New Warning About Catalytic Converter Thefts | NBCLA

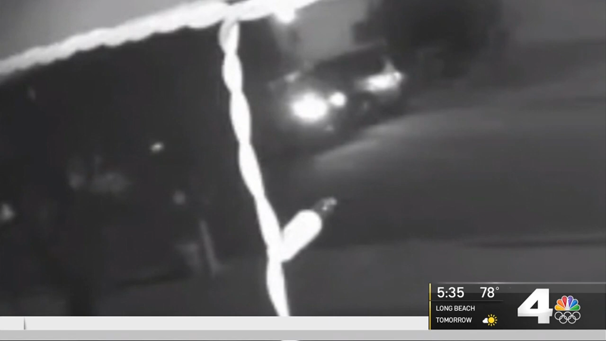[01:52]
This is surveillance video provided by Danny's co-worker in Chino Hills. He was able to scare away the thieves who were trying to take his catalytic converter last fall.